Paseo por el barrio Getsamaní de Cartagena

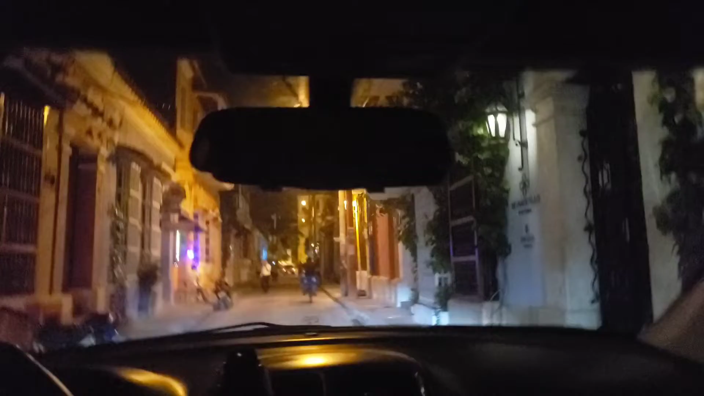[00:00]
Bueno, Sofi, te sigo explicando. Este es Getsemaní. Aquí era donde vivían los artesanos y los carpinteros de Cartagena en el tiempo de la colonia. Y tú estás viendo todos estos locales comerciales, ¿verdad?
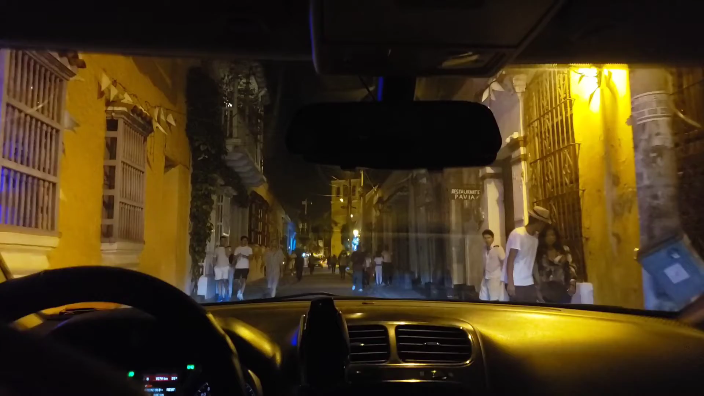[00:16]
Bueno, ¿qué pasa? Se ha presentado un fenómeno social que se conoce como gentrificación. ¿Qué es la gentrificación?
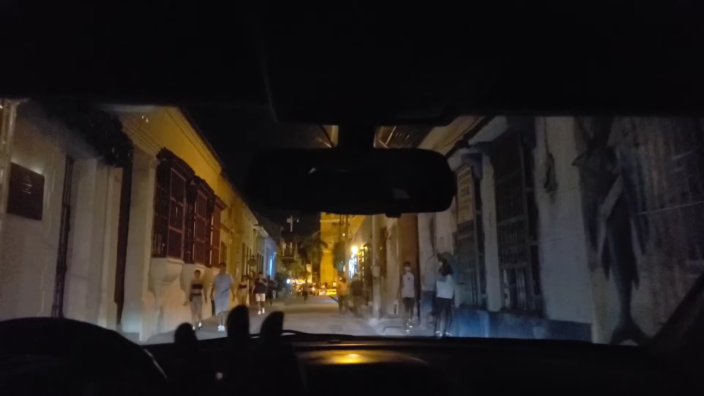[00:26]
Mira, mira, las trabajadoras sexuales, mira. Mira, ¿qué es la gentrificación? La gentrificación es que llega capital extranjero y saca y compra las casas y saca a los nativos del barrio Getsemaní. Ese proceso se conoce como gentrificación. Mira ese parqueadero allá, mira.
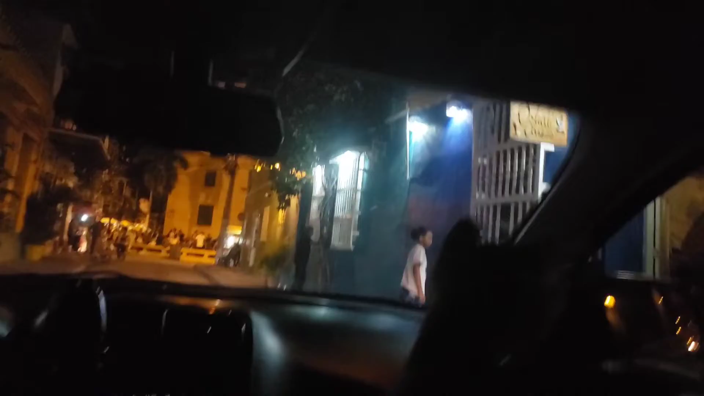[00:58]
Todo esto lo han convertido en estaderos, en restaurantes, mira. Mira, mira, mira. Esa se conoce como la plaza de Getsemaní. Ahí se juntan como a bailar y todo Sí, eso. esa es como la plaza de Getsemaní.
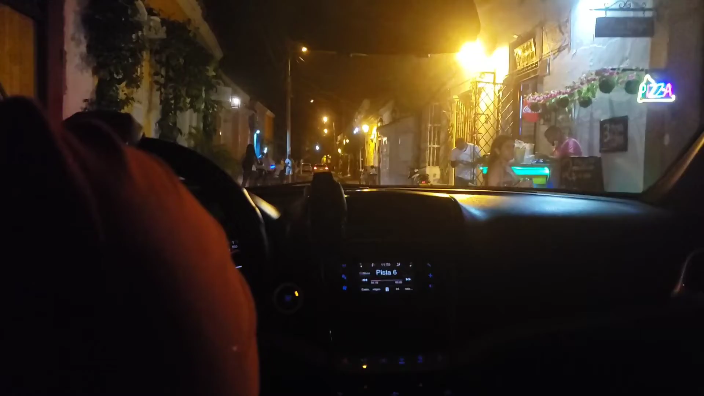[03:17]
Mira, las casas las alquilan, mira, eso saca una mesita y ahí le saca otra mesita.
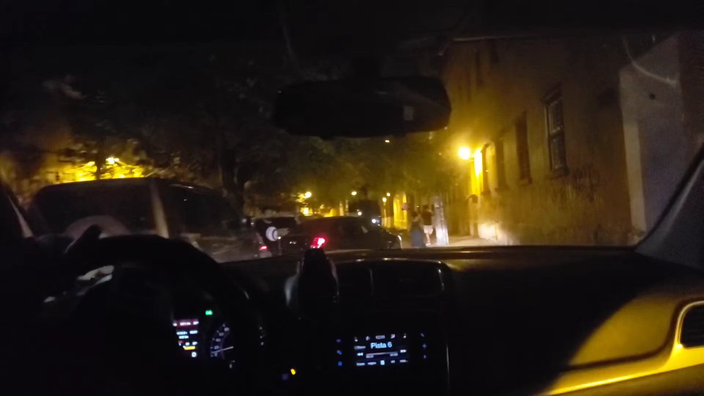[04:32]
Bueno, ahora vamos a girar a la derecha y vamos a volver a entrar al barrio Getsemaní por la calle contigua a la plaza. Llévala por el centro de convenciones. Sí, ya después lo llevo por el centro de convenciones. Ah, bueno, pero entonces pasamos así por el centro de convenciones y exacto. Vamos a pasar por el centro de convenciones. Ah, bueno, a ti. Sí, bueno, porque yo ni me conozco. Esta es la calle esta es la calle larga. Ya esta es la frontera,
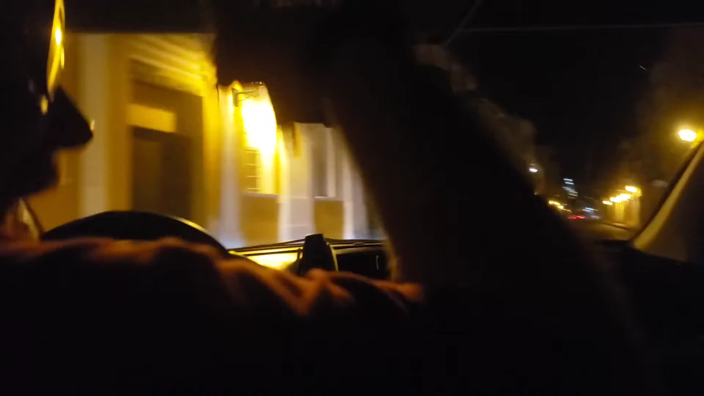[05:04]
esta calle y la calle anterior por donde está, por donde entramos, es lo que comprende el barrio Getsemaní. Digamos que esta es la frontera y las callecitas de adentro son el barrio Getsemaní.
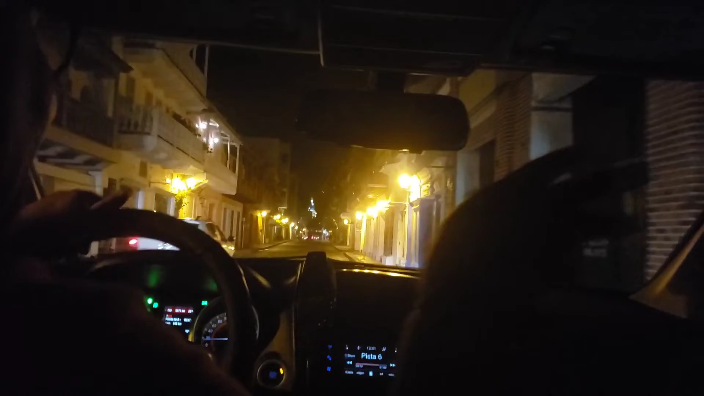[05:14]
Uh-huh. Ya, esta es la calle larga y aquella por donde veníamos, por aquel lado, es la calle de la Media Luna, que era la calle de las prostitutas y de las trabajadoras sexuales.
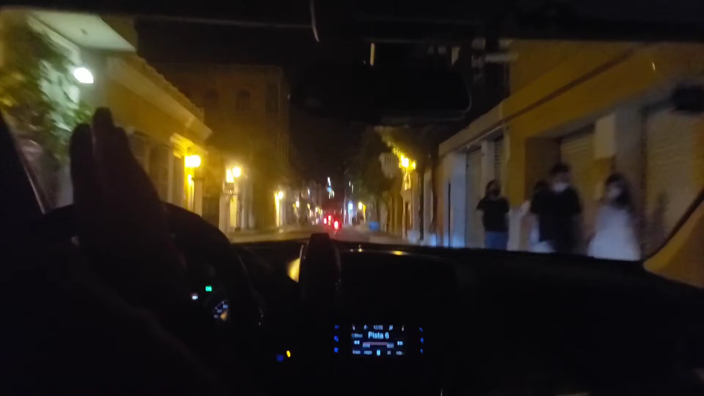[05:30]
Ya esto es más comercio, ya esto es un comercio ya de otro tipo. Ya este no es comercio de bares, ¿no? Este es un comercio de almacenes y esas cosas. Mierda, por allá atrás vas a encontrar el justo y bueno más fancy de toda tu vida. Sí, el cartelito en dorado. Sí. Ese es un centro comercial que se llama Centro Comercial Getsemaní, que lo hicieron para que fuera un éxito. Y tiene las callecitas así, tiene cada callecita tiene el nombre de Cartagena, pero no pegó, no tuvo éxito.
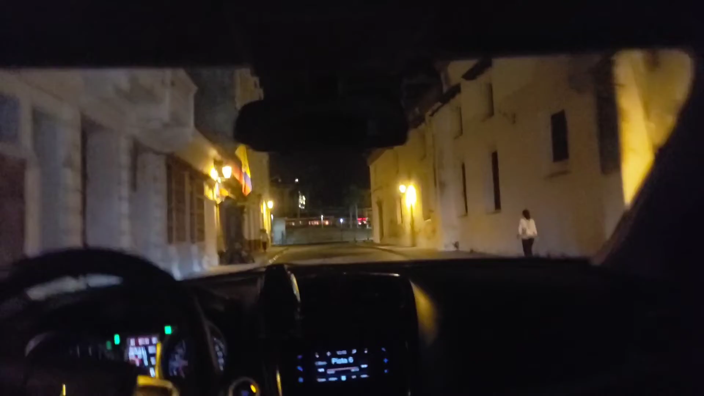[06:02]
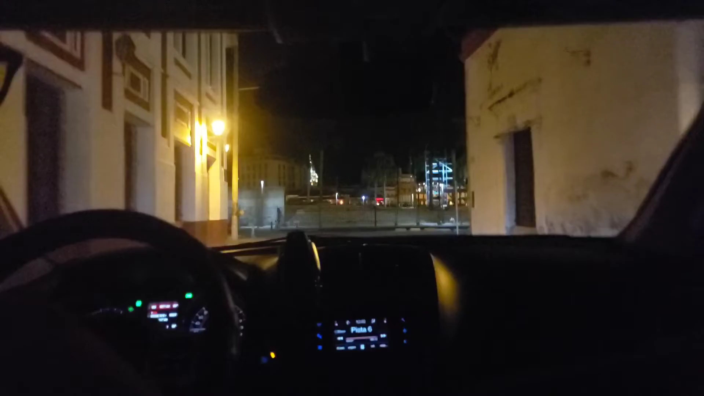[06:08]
Bueno, aquí vamos a girar a la izquierda al centro de convenciones.
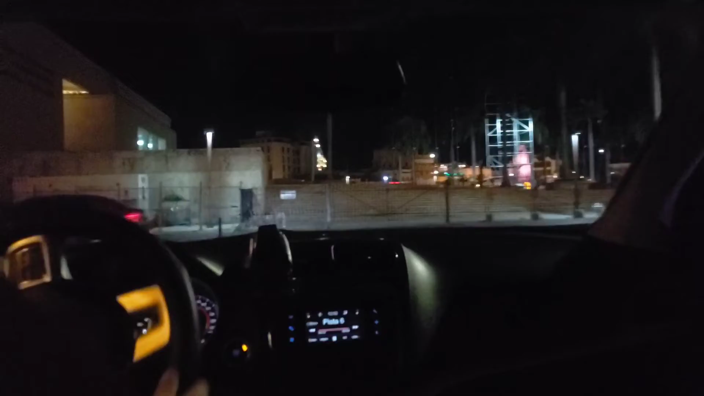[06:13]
Mira, este es el centro de convenciones. Este centro de convenciones se llama Turbay Ayala. Esto aquí, Sofi, era el antiguo mercado público de Cartagena.
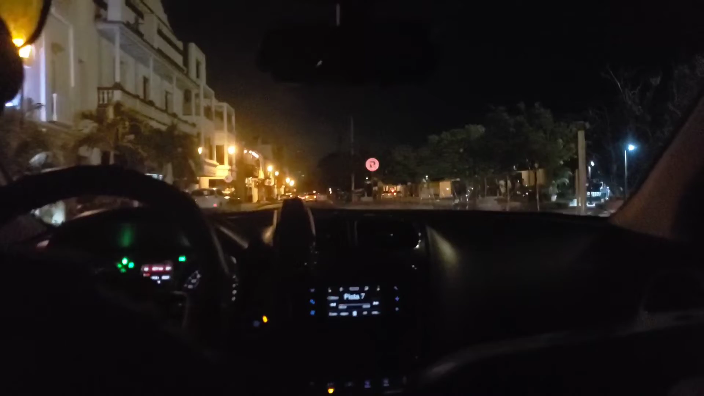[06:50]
Es verdad. Aquí por aquí queda una discoteca y que es Mr. Babilla. De los más famosos. Famosísimo. Eso se llama y que pasaje comercial de Leclerc. Por ahí queda otra vez. Y por aquí también por aquí truck. Queda Sandina, también es otra.
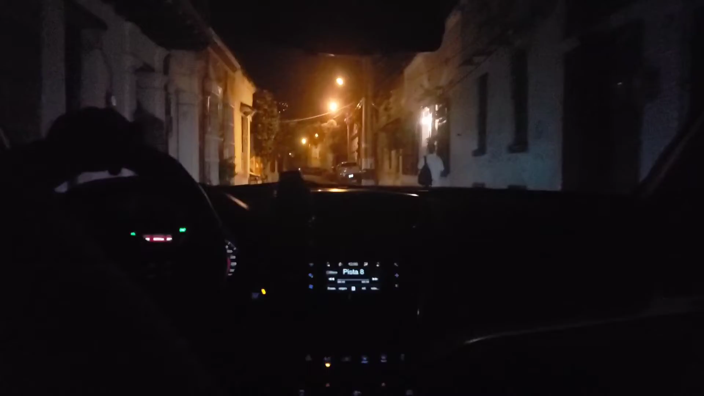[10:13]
Este señor es el guardián de la noche, mira dónde está ahí.
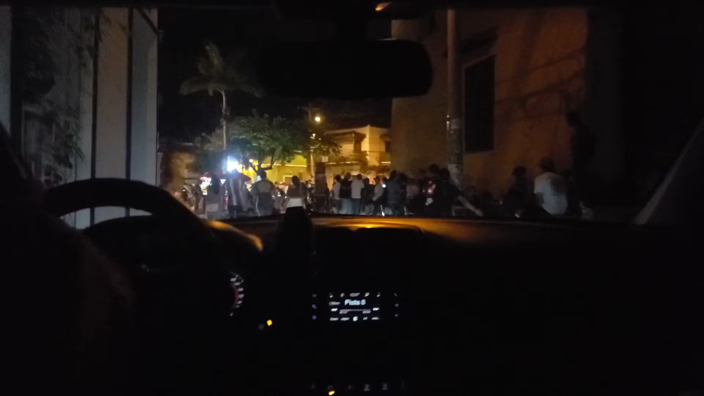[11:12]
Mira cómo está todo aquí, me parece de día, mira.
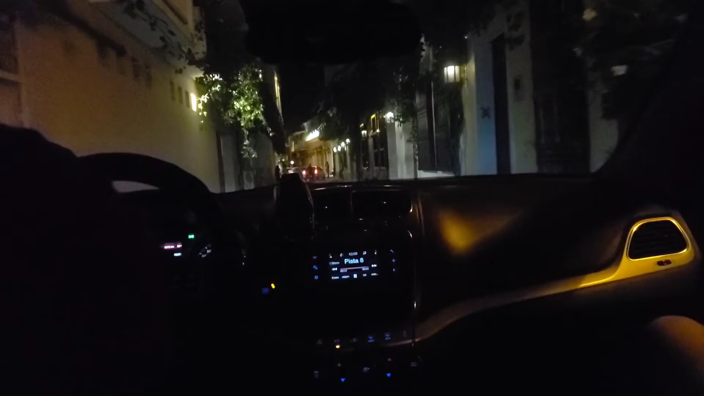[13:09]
La calle La Media Luna, que era la calle de las trabajadoras sexuales, que ya eso cambió, porque eso ya, pero aquí todo hombre que quería tener unos servicios sexuales venía aquí a la calle La Media Luna.
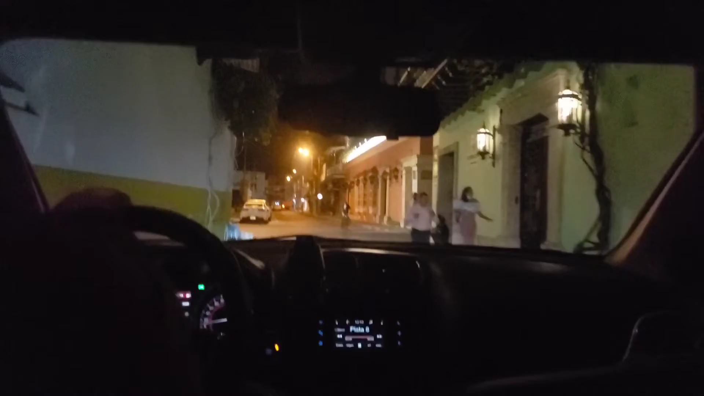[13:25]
Ya eso cambió.
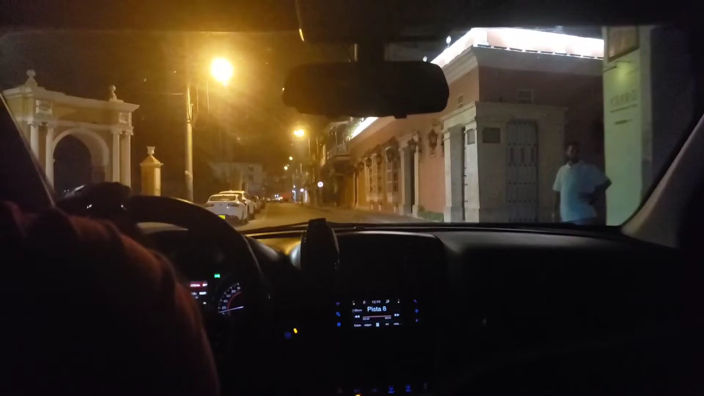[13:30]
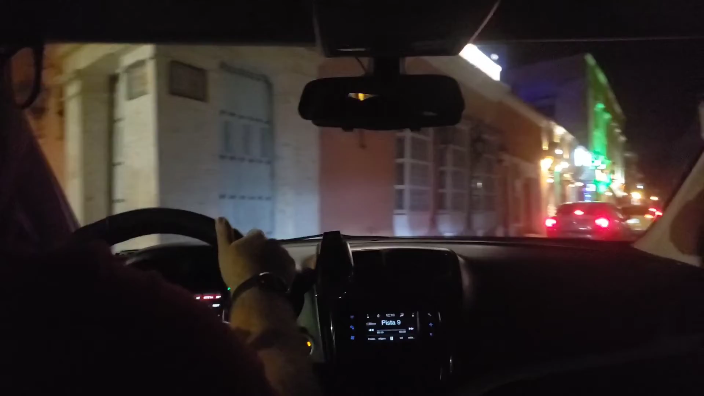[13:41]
Y miren lo que quedó convertido ahora, puros locales comerciales, de bares,
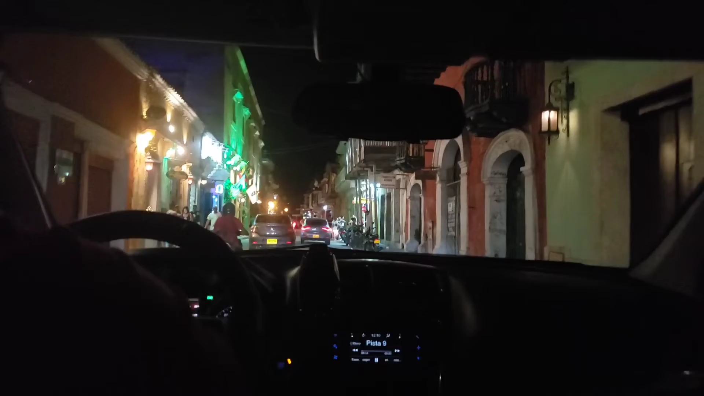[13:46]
restaurantes, pero más que todo bares. Son restobares.
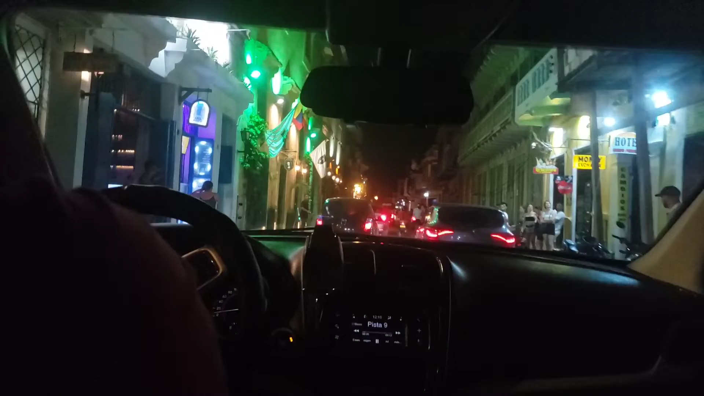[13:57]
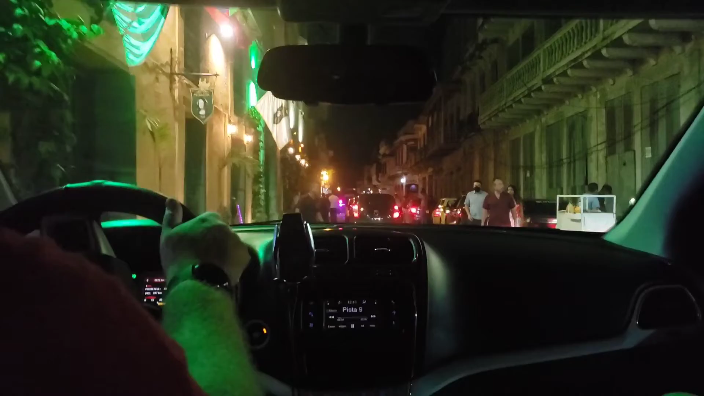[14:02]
Música en vivo y todo. Sí, super chévere. Mira. Maluma. Mira.